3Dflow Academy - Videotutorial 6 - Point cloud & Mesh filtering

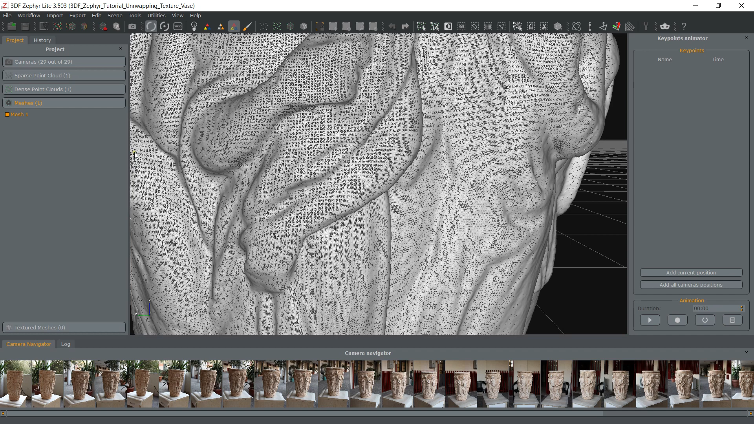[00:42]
Depending where you want to use your final 3D model, you can use this filter to quickly decimate the geometry to the desired value. Using this filter will decrease the detail of the generated geometry.
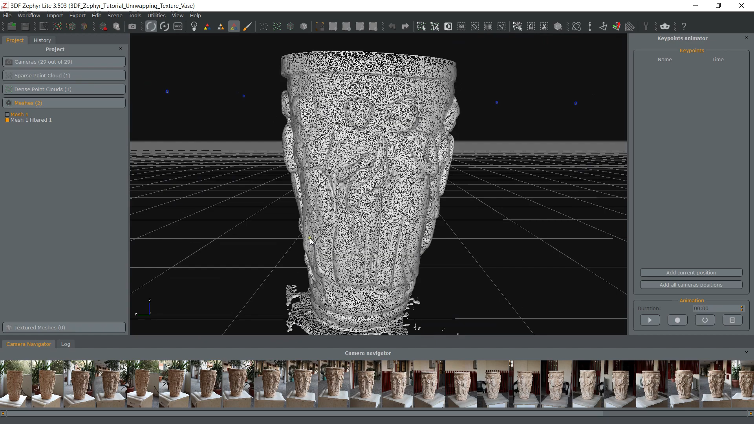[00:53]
Opposed to decimation,
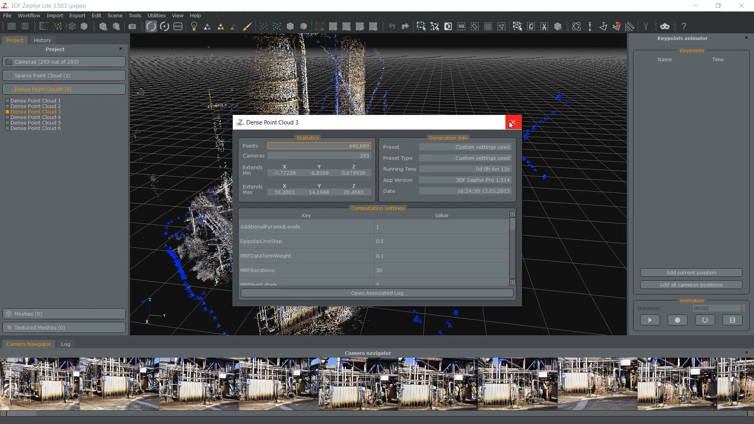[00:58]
densification will regenerate the workspace element and interpolate data to get to the specified point count or vertex count. Please note that this does not mean that the final workspace element will have increased detail. This is often useful if you want to test the export function into different 3D modeling software with different model sizes.
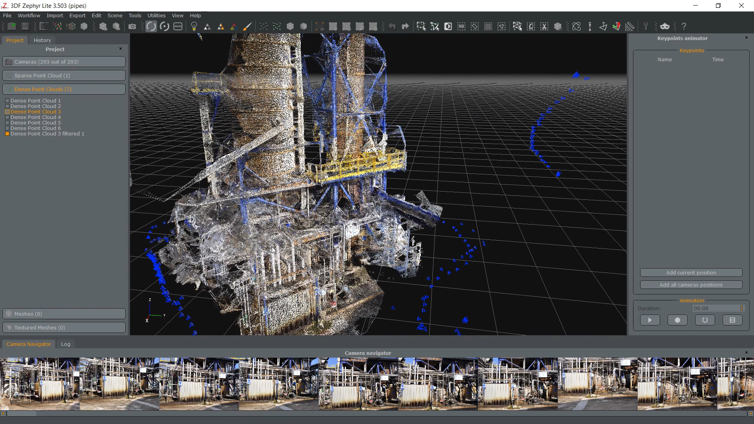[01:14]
Keep in mind that in 3D modeling, a higher vertex count does not translate automatically to a higher detail.
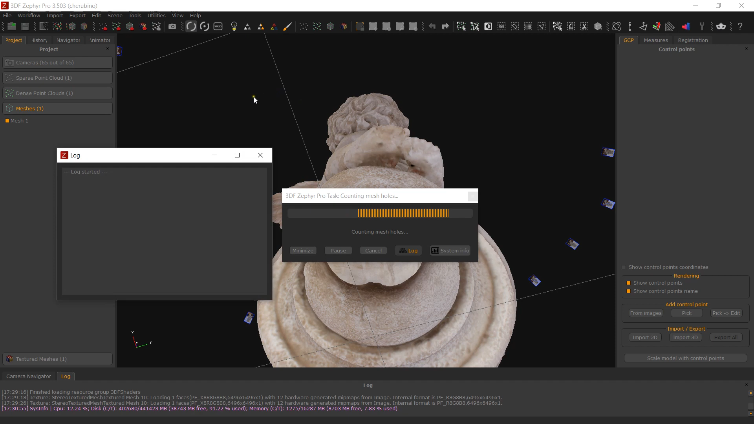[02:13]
A preview is shown by highlighting the selected hole's borders. The color of the triangles that will close the hole will most likely be wrong as it is impossible to identify the color of something that is not being seen by any picture.
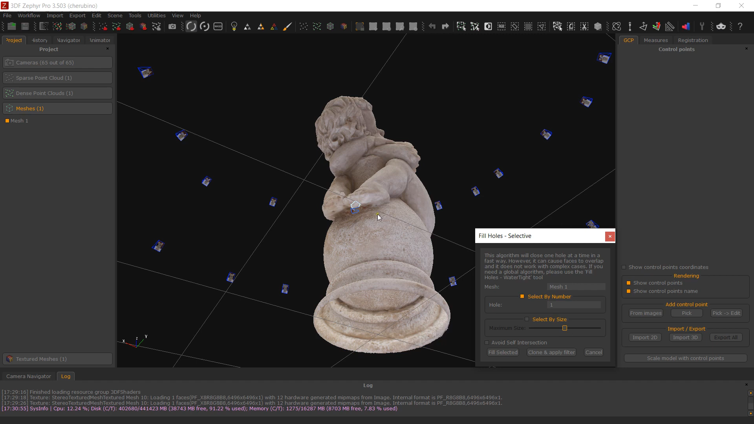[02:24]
If color is important to you, you will have to fix it in external post-processing software.
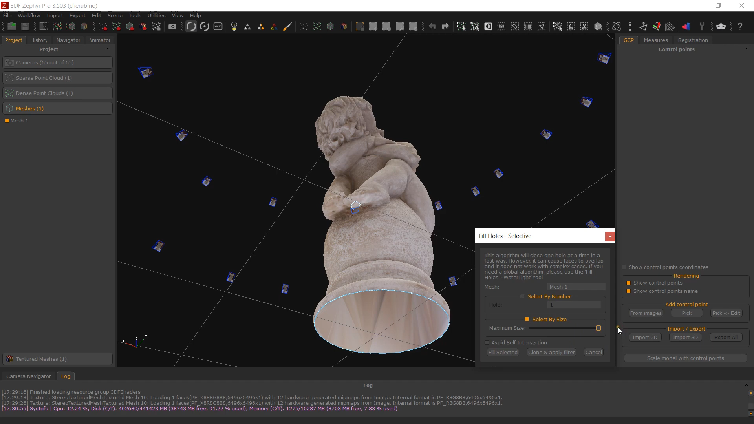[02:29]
Two filters are available, watertight and selective.
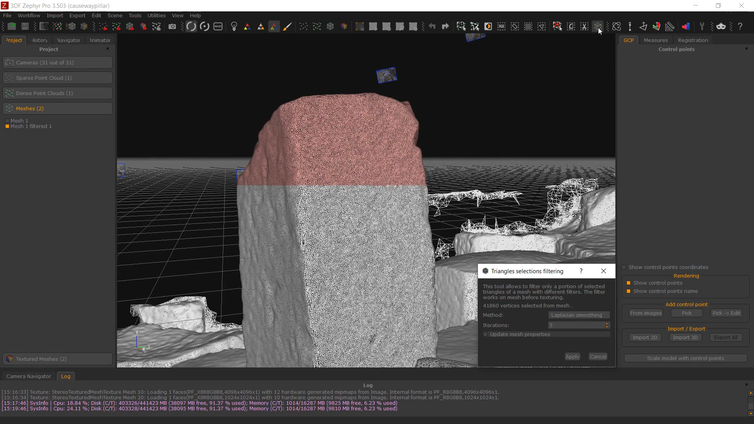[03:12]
Smoothers can also be applied to a sub-selection of a mesh using the Filter Selected Items button. Retopology Remember to enable the Warframe mode in order to have a better view of the current mesh topology.
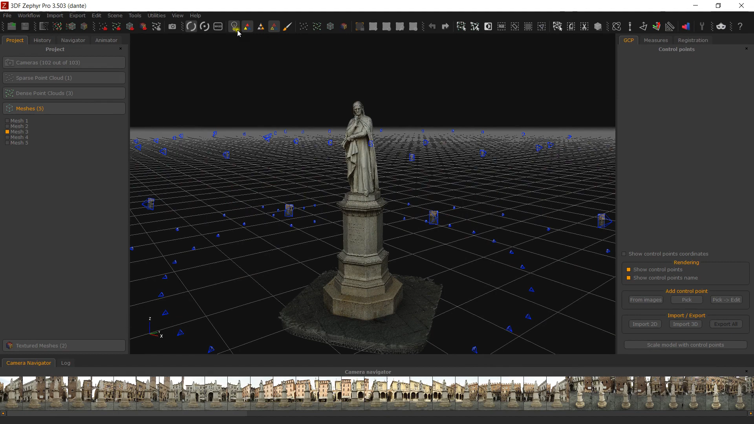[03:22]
The Retopology filter can also be applied to a sub-selection of a mesh using the Filter Selected Items button. You may use this filter to let Zephyr execute the Mesh Retopology algorithm,
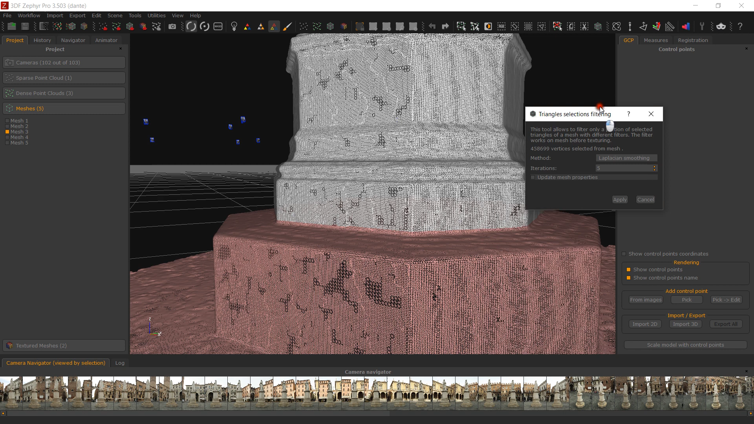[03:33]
which will simplify or densify the poly count while generating a better organized mesh with uniform triangles where possible. Planning this filter may result in mesh detail loss,
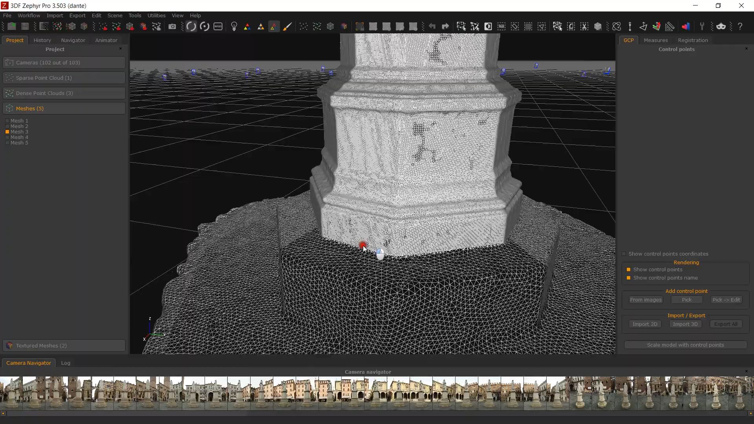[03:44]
which sometimes can still be recovered by applying the photoconsistency filter afterwards. Regular Grid Projection This filter is available for dense point clouds only.
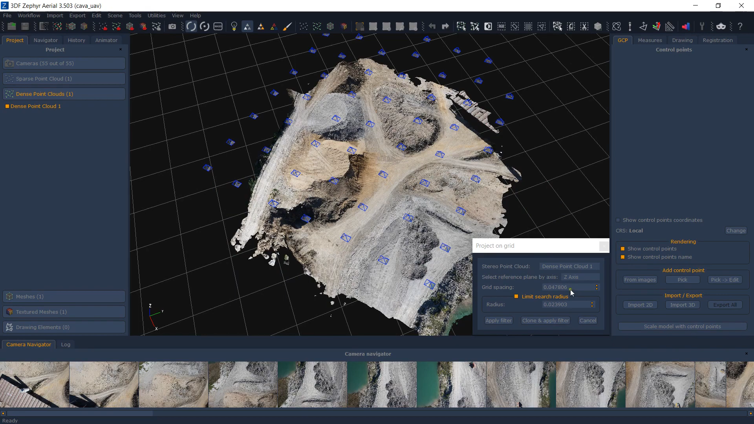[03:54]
You can define a regular grid over which the dense point cloud will be projected and regenerated.
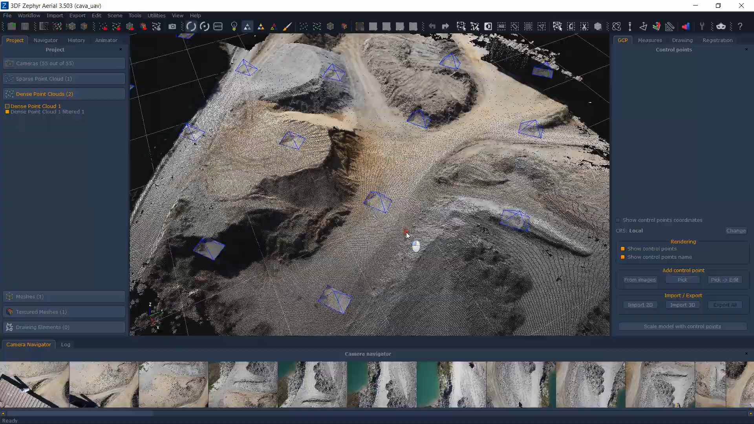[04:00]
This filter is mostly used in topography. Photoconsistent Mesh Optimization This filter will adjust the triangle position to maximize the photoconsistency of their reprojection.
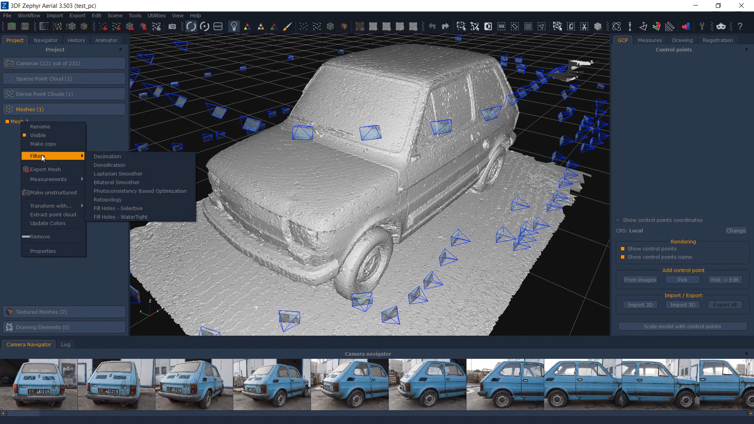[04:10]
This filter will be discussed in its own dedicated video tutorial. Please note that this filter is already enabled in some of our presets,
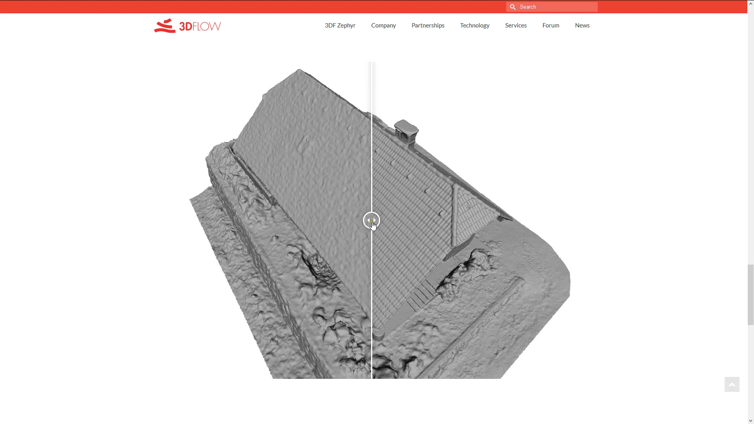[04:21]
and while it is possible to run it multiple times, it's not always necessary.